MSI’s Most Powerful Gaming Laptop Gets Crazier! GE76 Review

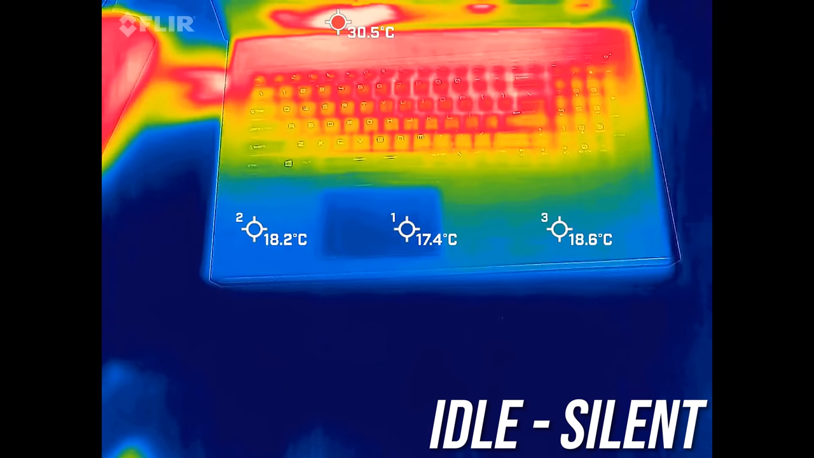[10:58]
The keyboard was below the usual 30 degrees Celsius point that
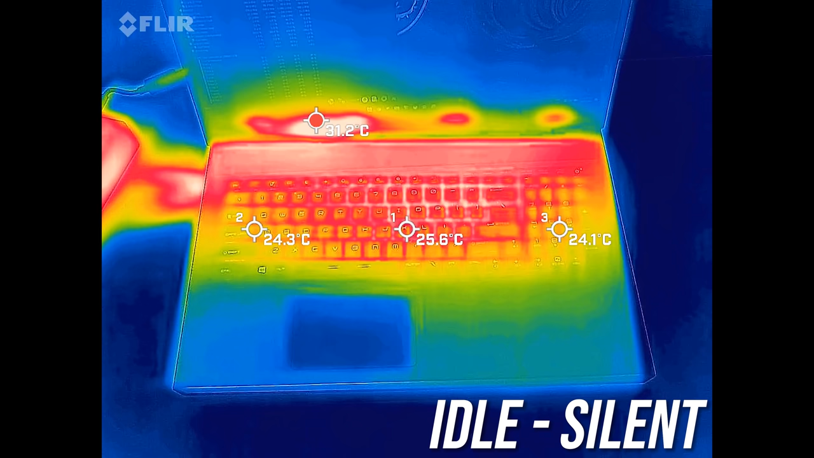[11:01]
I typically see with most other gaming laptops when just sitting there idle, so cold. It gets a little warmer with the stress tests running, but remember the GPU was thermal throttling in silent mode in this workload.
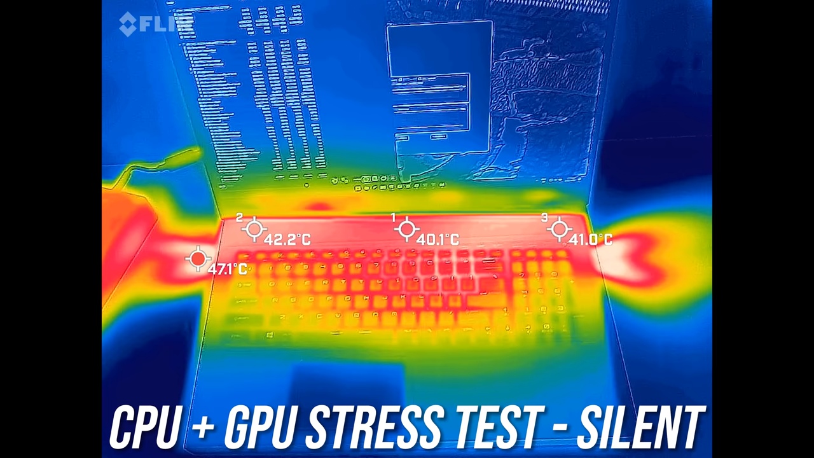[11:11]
Stepping up to the higher balanced mode and the temperatures are quite similar despite it now performing better because the fan speed raises. Extreme mode with the fan set to automatic was a little cooler. The palm rest area was still cold and the keyboard was barely warm to the touch. It gets even colder if we set the fans to full speed with cooler boost, but it's way louder now, let's have a listen.